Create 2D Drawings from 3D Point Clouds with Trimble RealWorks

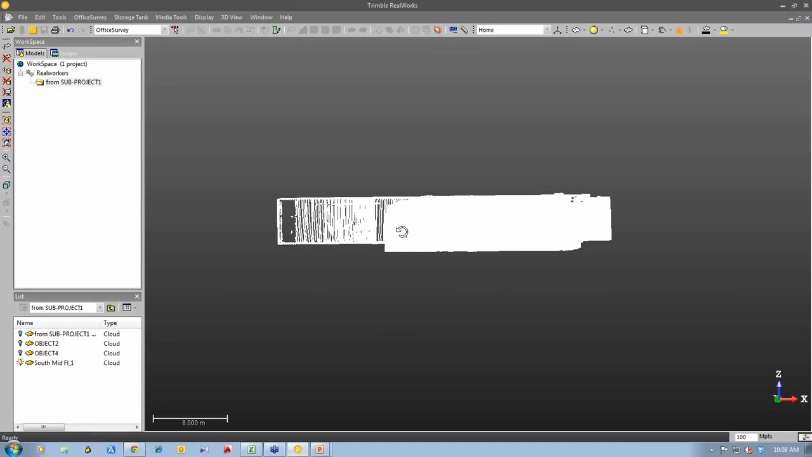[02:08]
So here we can see a 3D point cloud.
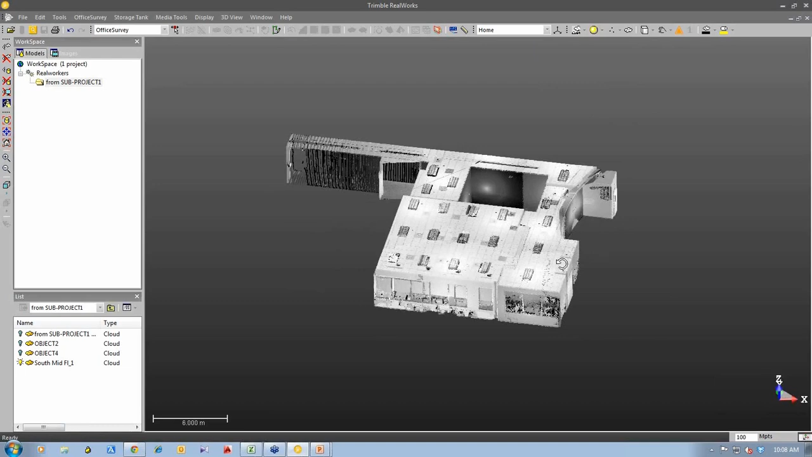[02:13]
This is a section of a building where they've done some 3D laser scanning and we're turning the point cloud
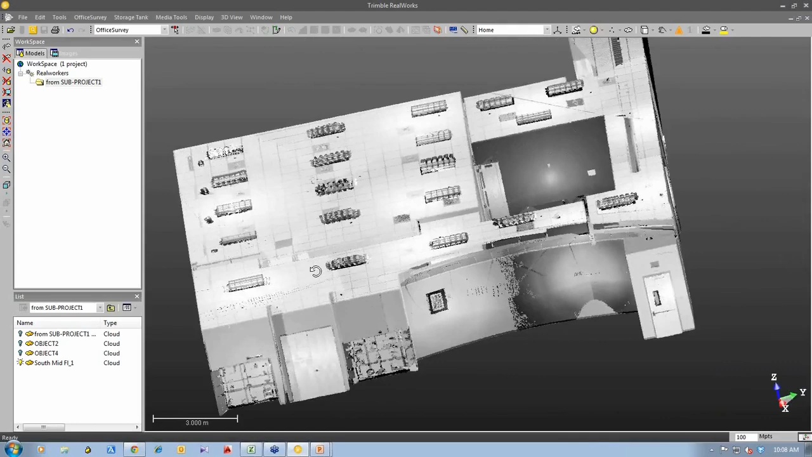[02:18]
around so you can see the overview of the point cloud.
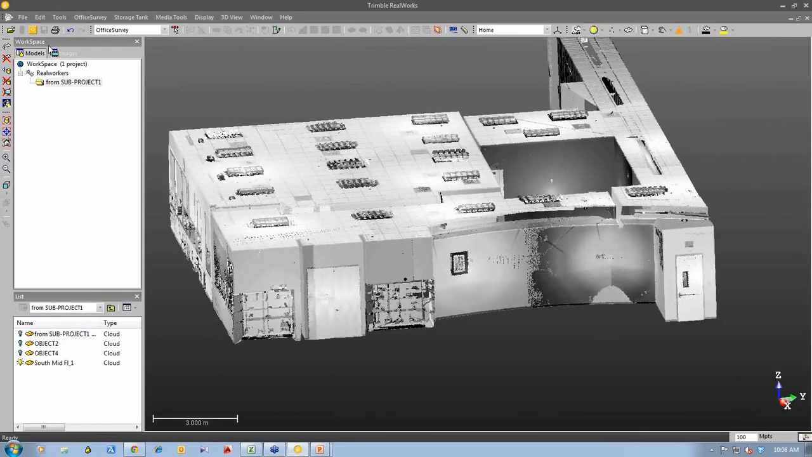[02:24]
But we can also go inside and have a look at the detail that was collected. So I'm going to open our Scan Explorer view.
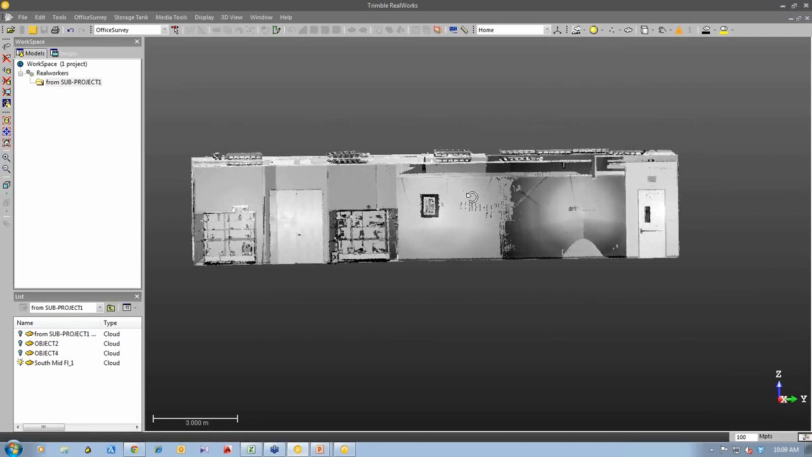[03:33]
So I'm going to use our office survey mode. We have three operating modes within Trimble Reworks. One is registration, when you bring the point cloud in and you have some automated
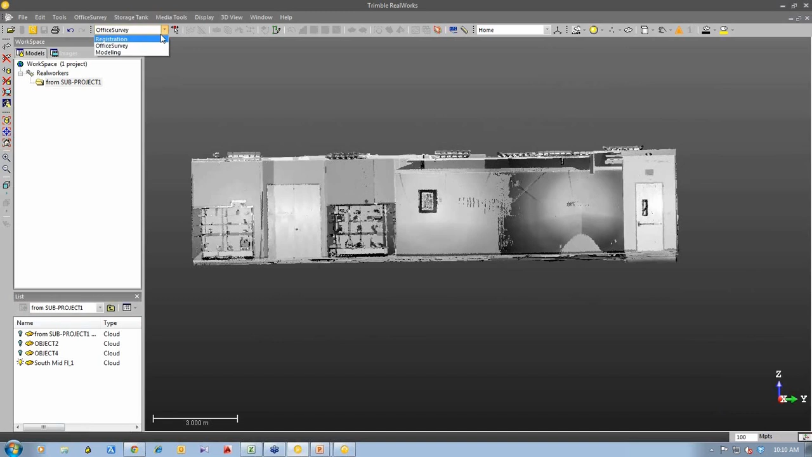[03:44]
tools to put the different stations together. And if I show you from a top view, you can see in this 3D point cloud, I'll turn the stations on for you, that you have quite a number of stations here that I was able to produce the data that we have here.
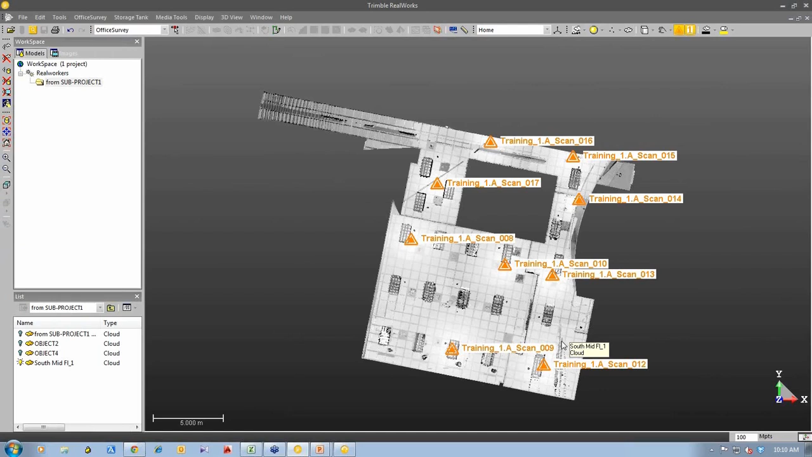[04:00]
And so we imported that data and we used our registration tools to automatically stitch that together so that we have this 3D point cloud.
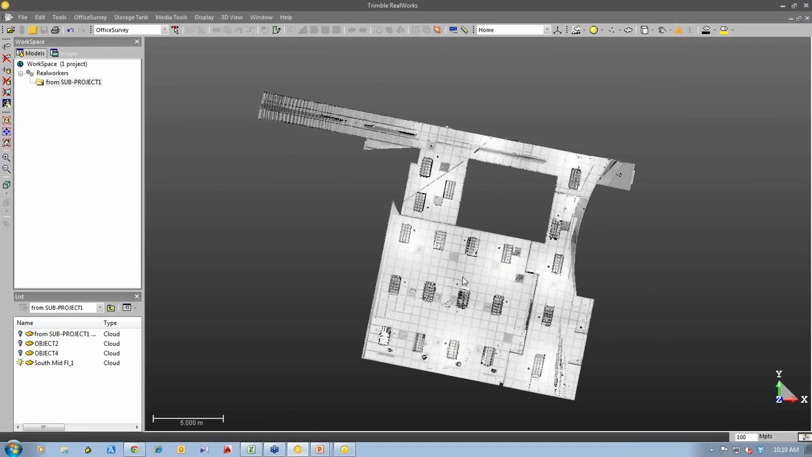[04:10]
So as I said, so now I'm going to take this 3D point cloud, I'm going to create a slice through it to produce a 2D drawing.
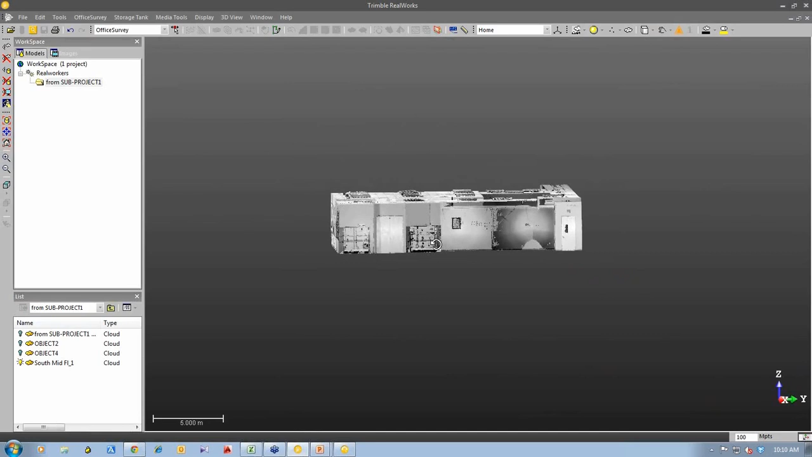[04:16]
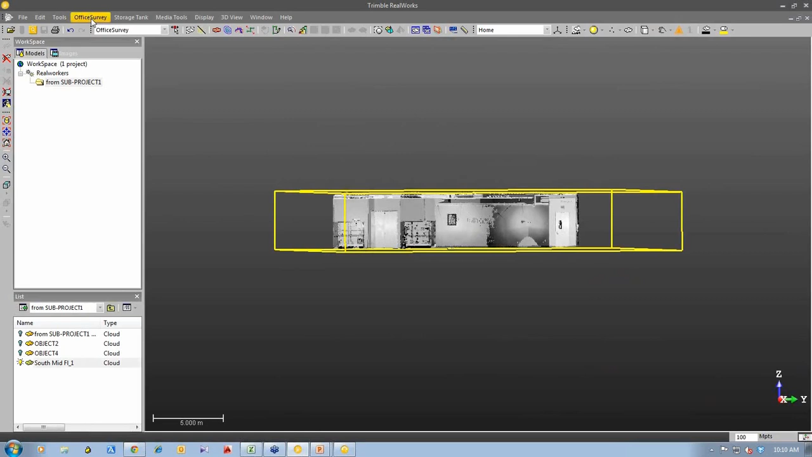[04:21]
So I select the point cloud and I can go to my office survey tools and I'm going to use the cutting plane tool.
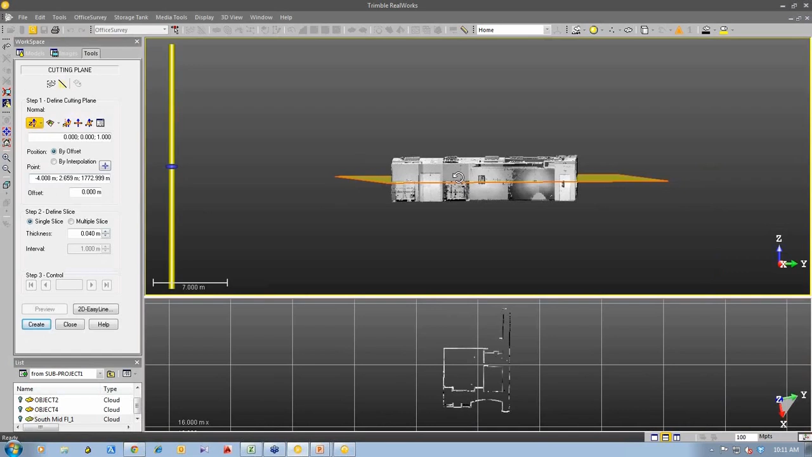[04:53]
I'm going to pick the z-axis which cuts a slice vertically through the point cloud. Excuse me there.
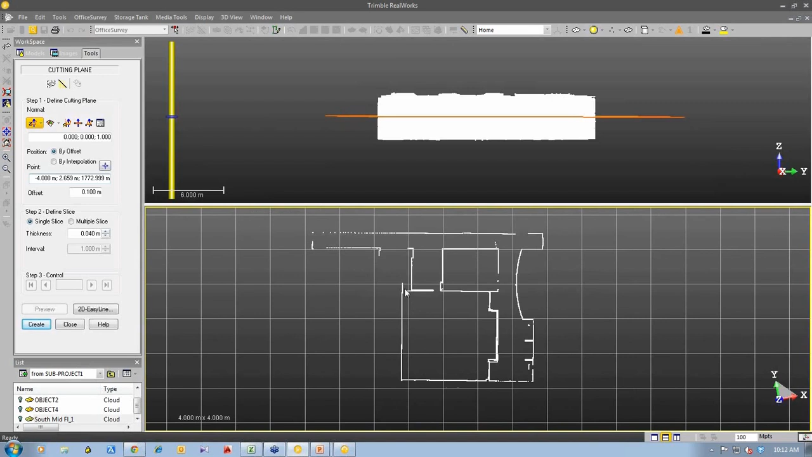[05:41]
Let me just position this in a certain location. Okay, so this is a pretty nice clean slice right there. You can actually pick the exact location by using this pick and picking the exact location in the point cloud. What I'm going to do is I'm going to make this bottom screen
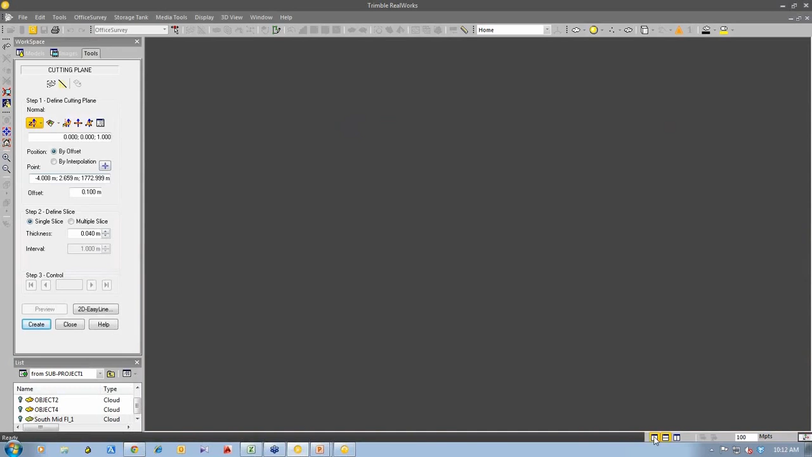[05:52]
larger for you so you can see the slice of the 3D point cloud.
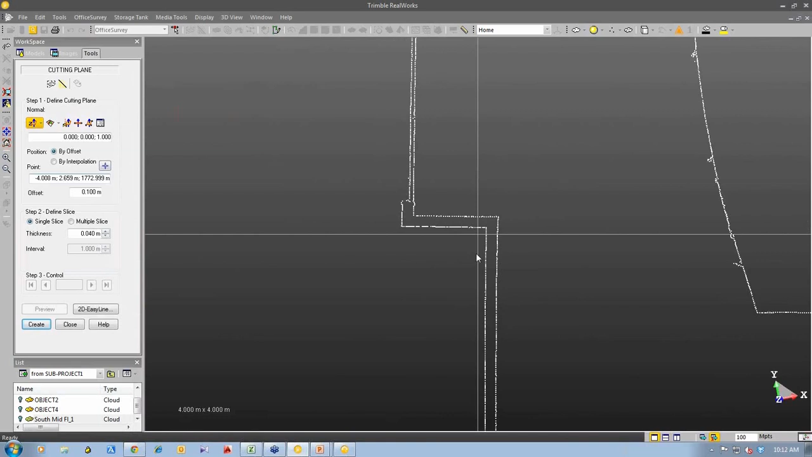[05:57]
So you can see the points that have come from the 3D point cloud which is made up of millions of points. You can see areas that might be missing. That's just because we haven't covered that area with our 3D laser scanning. So what I'm going to do now, I'm going to take this 2D slice and produce a 2D drawing from it. So we have a tool here called 2D Easy Line which will interpret these points and start to draw some line work for me. So when I click on this tool, we go further into the tool.
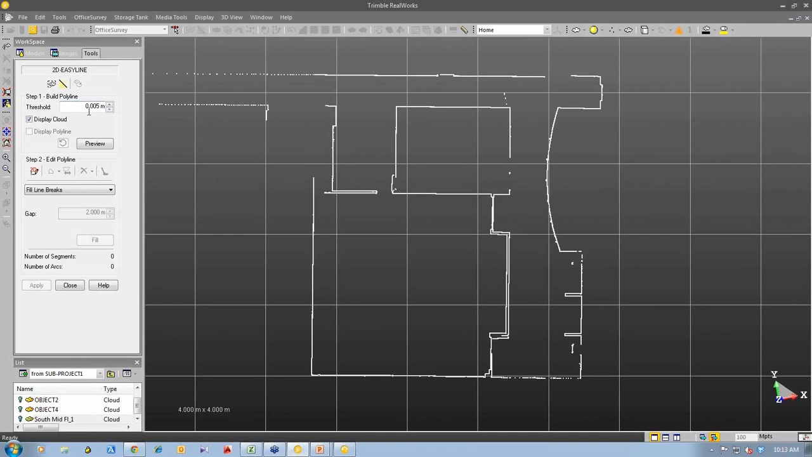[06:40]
I can ask a threshold how it will basically look at the 3D point cloud and automatically draw some line work for me. So I set a threshold here. I set it to 5mm. I'm going to use international measurement today because we have people from all around the world attending.
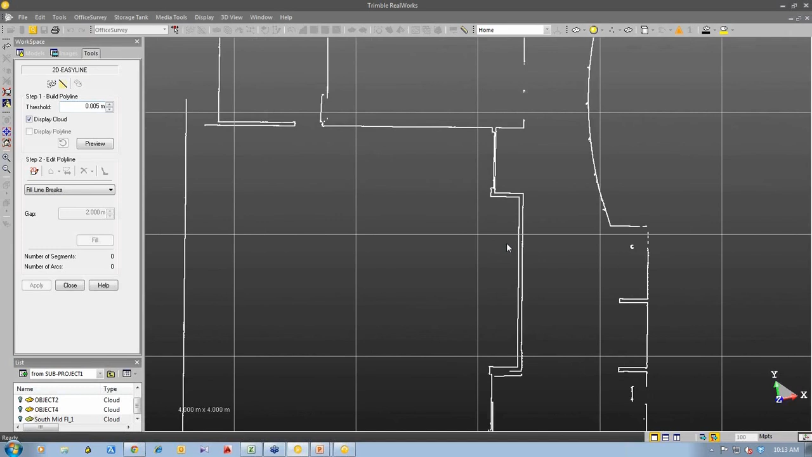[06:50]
And of course, if you couldn't tell from my accent, I'm originally from Australia so it's easy for me to think in the metric. So I'm going to hit the preview button and you can see some black lines that are automatically created for us through the 3D point cloud.
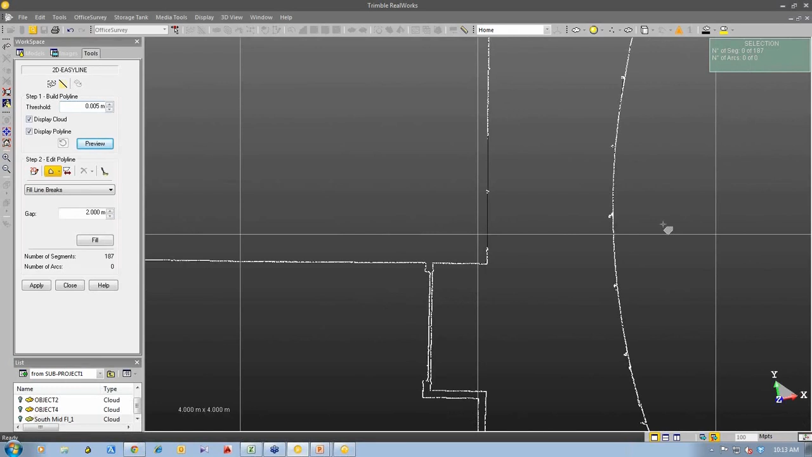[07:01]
So right here I'm going to, you can see right here and maybe if I change my background, I'm going to edit my preferences here.
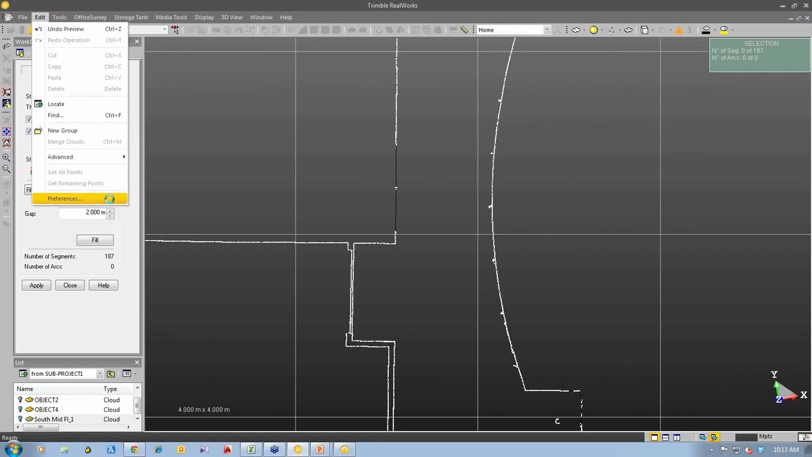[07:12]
Maybe if I change to a white background.